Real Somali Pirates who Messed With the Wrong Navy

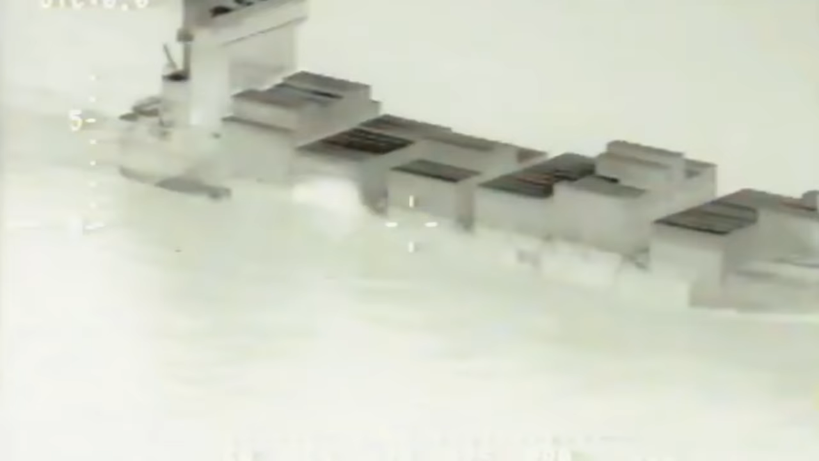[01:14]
Unfortunately the pirates came prepared and somehow got on the ship
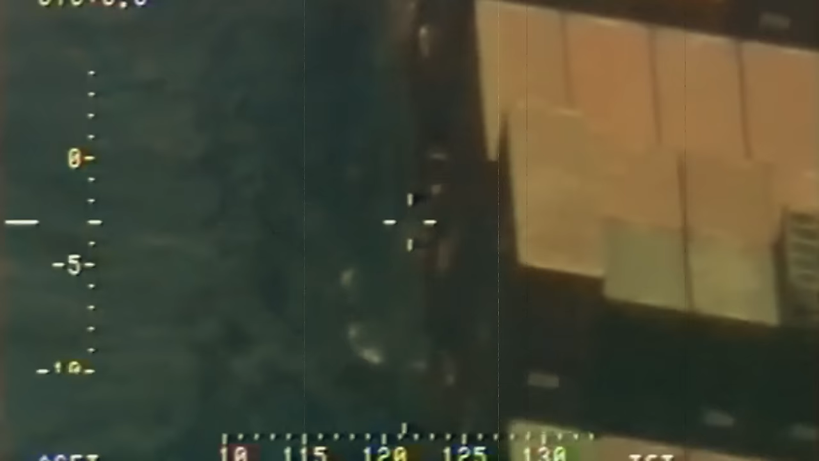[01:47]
At first there is only one boat but then you can see another one join in.